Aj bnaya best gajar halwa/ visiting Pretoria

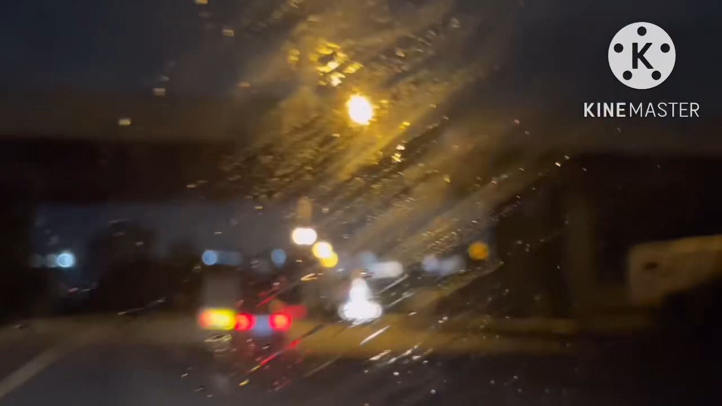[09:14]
उसके बाद जी हम लोग खाना खाने के बाद वापसी के लिए निकल चुके थे, हमें रात हो गई थी, ऑलमोस्ट 8 बजे का टाइम था और हम लोग घर की तरफ निकल गए थे,